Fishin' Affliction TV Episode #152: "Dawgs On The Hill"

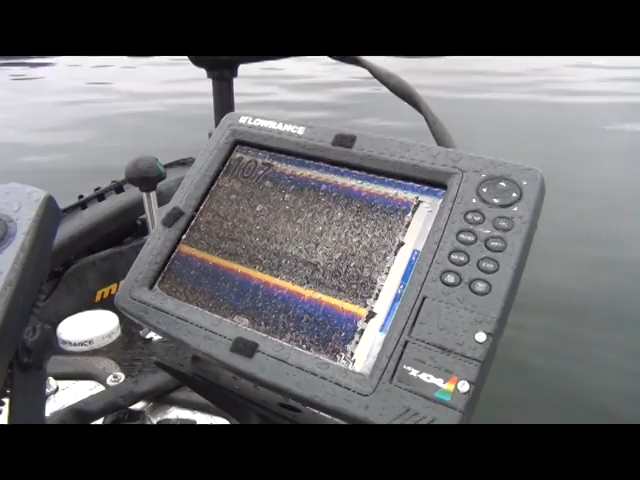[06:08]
Big Dog, 107 feet. Which is fine. Which is fine.
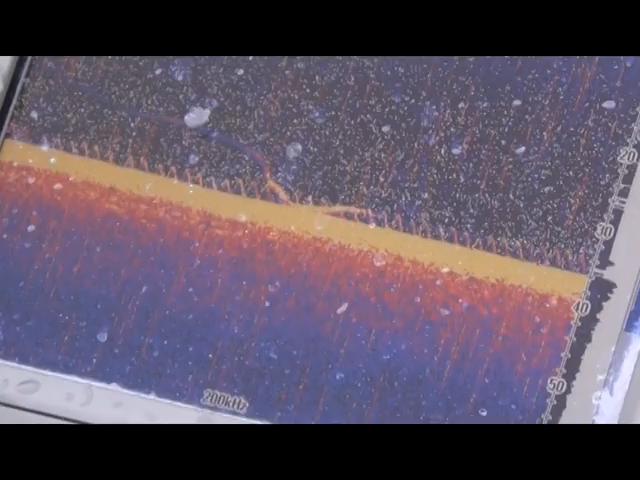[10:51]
Well, folks, welcome back to Fish and Affliction as the Big Dog and I are on Center Hill for the very first time trying to catch fish by doing some vertical jigging.
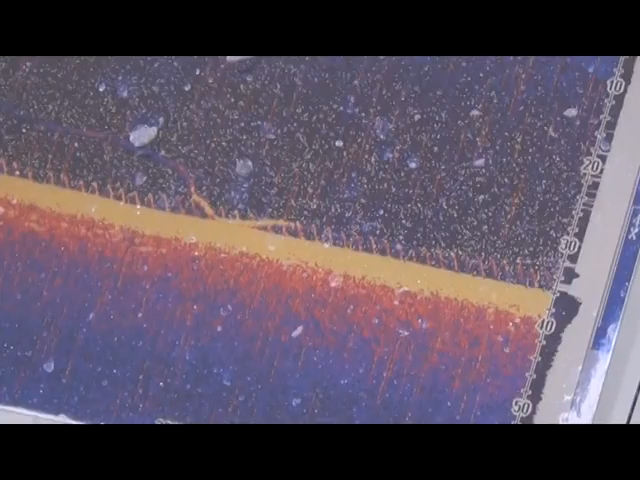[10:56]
And those zigzaggy lines, well, that's actually the Big Dog's bait as he's working it.
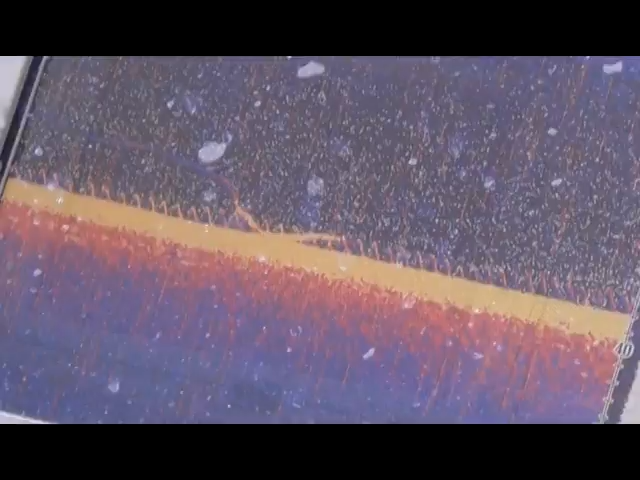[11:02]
But there's one important element that's missing, and it sure isn't the Big Dog's sense of humor.
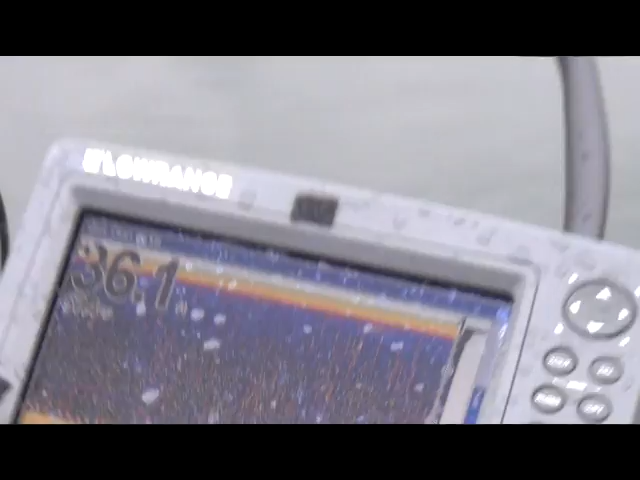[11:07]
It's amazing how you can do a type of fishing where you can actually see the bait on your electronics, the bait that you're working, actually.
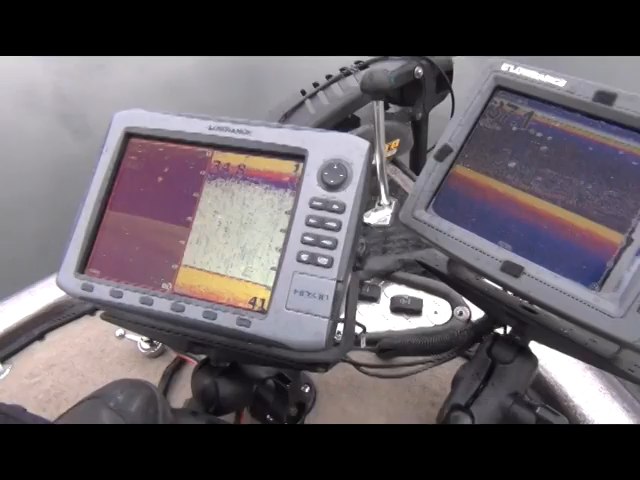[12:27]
There's nothing down there to bite it.
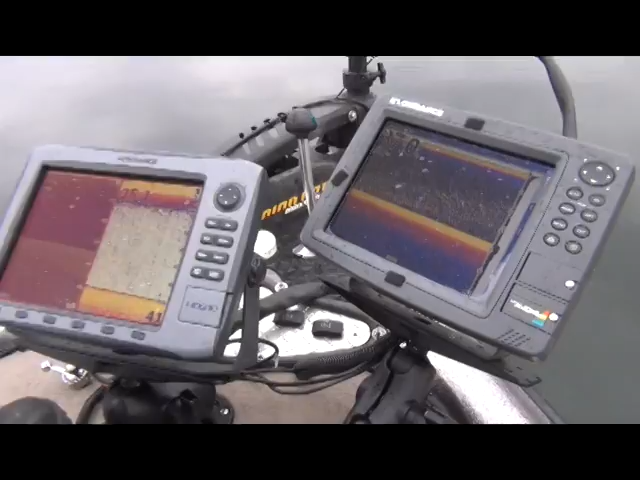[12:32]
But I'll tell you what, you've got a really neat pattern going. That's a really neat zigzag you've got there, Big Dog.
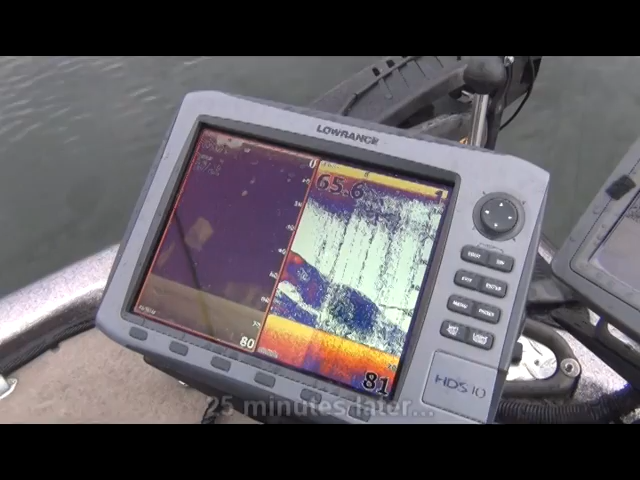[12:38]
Now, that's more like it, huh? Mm-hmm. Exactly where I said they'd be.